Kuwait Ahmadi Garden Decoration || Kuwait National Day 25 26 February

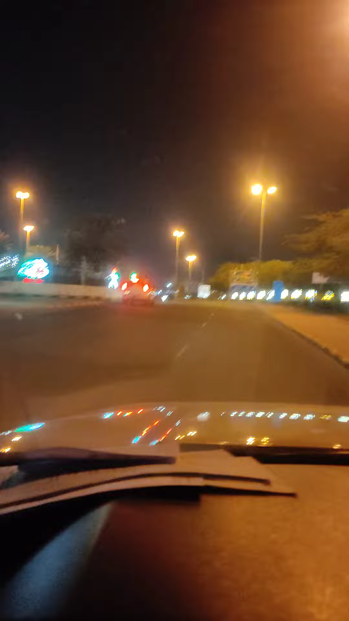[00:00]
एर आ ये आ हमादी गारडन में लाइटिंग लग चुकि आभी एफ इस थील की 25-26 फरवरी के फेस्टियूल के लाइटिंग लगी आभी आप चूर इस फरवरी 25-26 में इसस एप इस थीलोता है नद
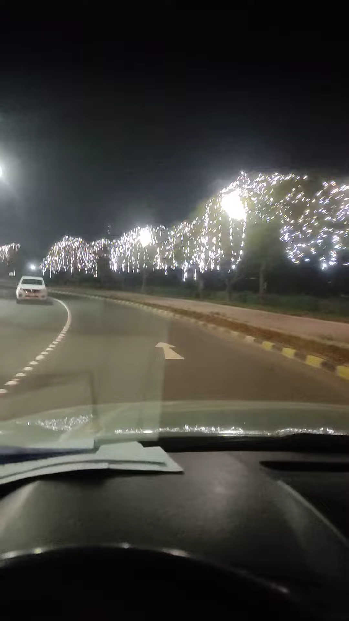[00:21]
आभी आहमादी गारडन में पुरा ये शाज किया यह आभी आप इस थील च कर दिये
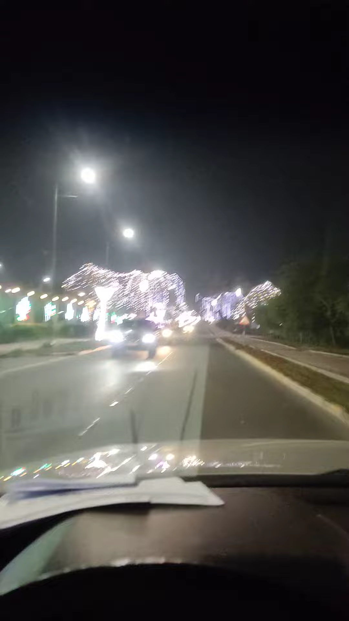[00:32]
हैं
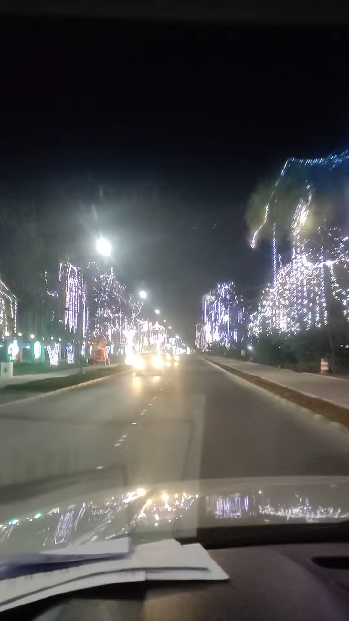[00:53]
यह पुरी आगे तक लास तक पुरी लाइटिंग लगी है तुभी आस मुझे टन करना है